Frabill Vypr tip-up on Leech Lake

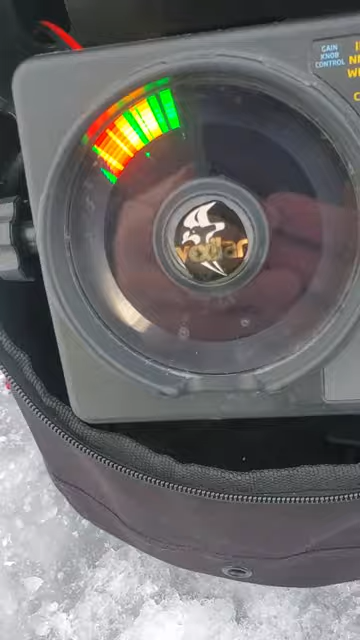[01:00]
As you can see it's getting towards the bottom. So when obviously when it gets down there reel this back in a little bit.